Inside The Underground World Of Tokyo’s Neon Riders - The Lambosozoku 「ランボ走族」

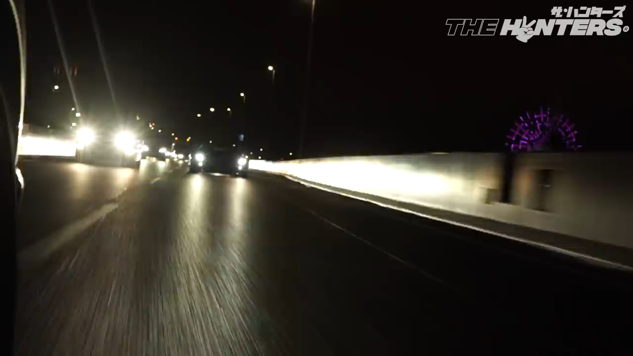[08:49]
Similarly, they allow the Lamborghini Bosozoku to do their own thing as well, roaring through the expressway, not really racing, but just making a lot of noise, just like the motorcycle gangs of their namesake.